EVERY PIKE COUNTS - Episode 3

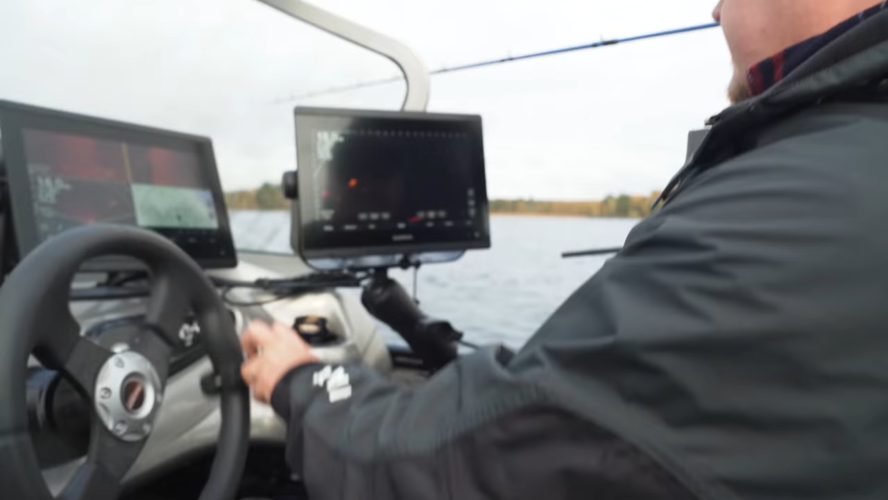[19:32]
Sieltä se pikkuhiljaa hiippaa. Mä otan se tuohon 7 metrin päähän. On se aika pitkän näköinen. No, mutta ei se mitään, otetaan se silti vertsulla.
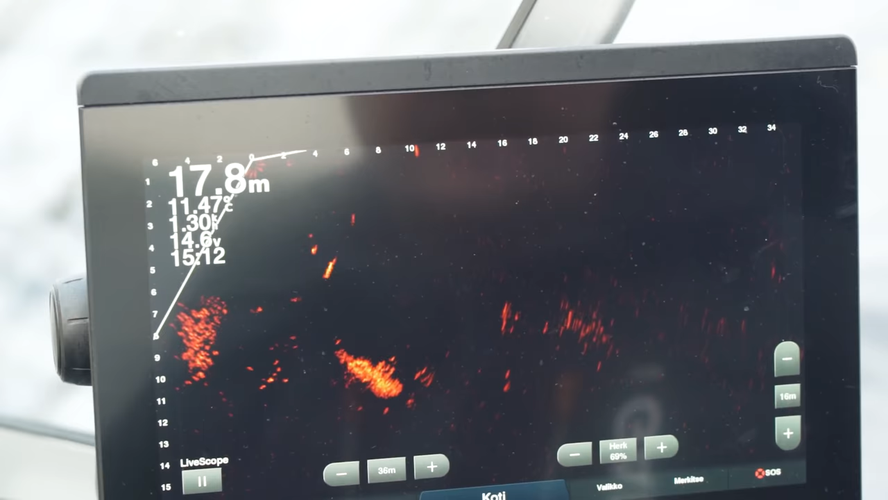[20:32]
On screen: depth 17.8 m
Ja stop. Vähän vielä. Nyt. Se ampuu.
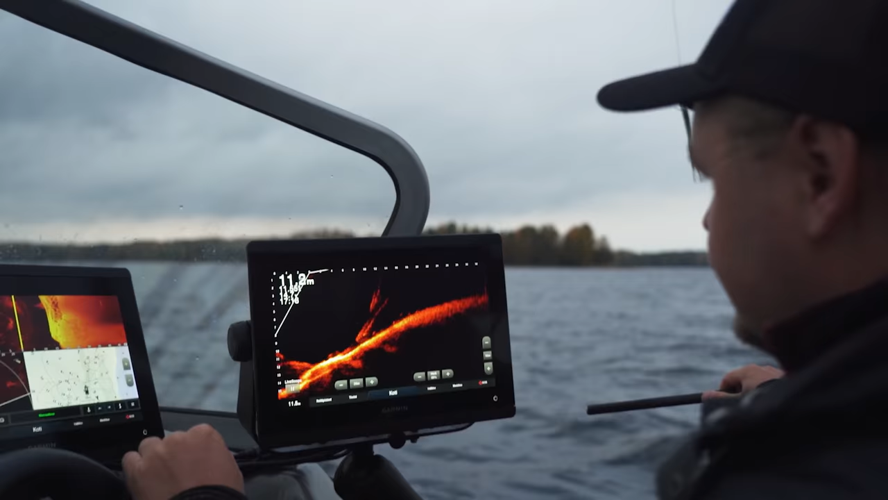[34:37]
Garminin liveskope käy edelleen kuumana, ja Karonen etsii välivedestä isoja kaikuja. Mikäs on, Jani, sinun varhaisin haukimuistosi?